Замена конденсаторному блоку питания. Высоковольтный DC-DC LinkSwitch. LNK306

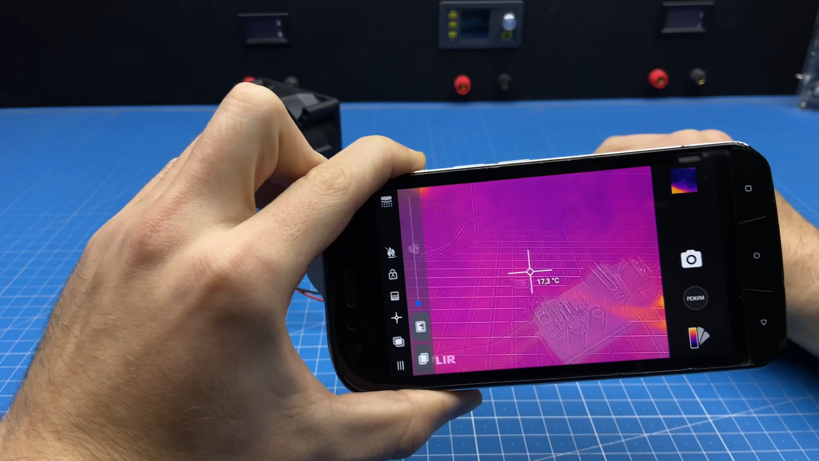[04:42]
On screen: spot 17.3°C
Воспользуемся тепловизором и оценим степень нагрева.
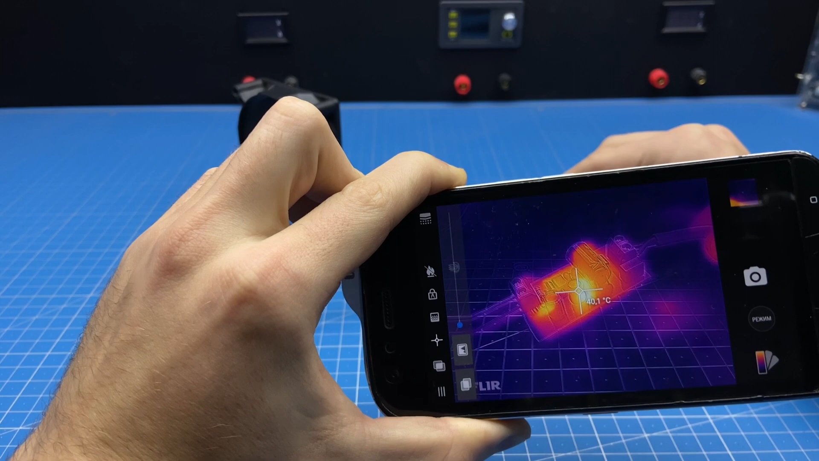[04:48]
On screen: spot 40.1°C
Прям очень греющихся деталей тут нету. И это большой плюс. Можно смело ставить в разные устройства.